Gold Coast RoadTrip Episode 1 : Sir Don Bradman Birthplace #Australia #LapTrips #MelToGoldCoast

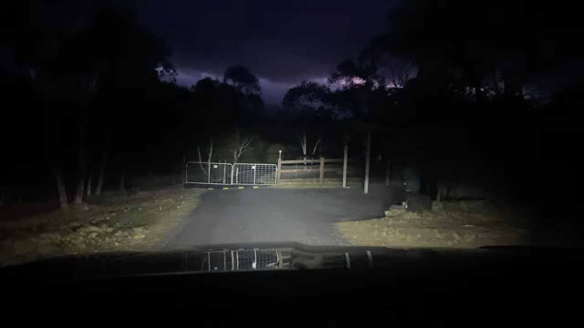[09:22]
पर अंधेरा हो गया काफी है ना, गेट खोलना पड़ेगा।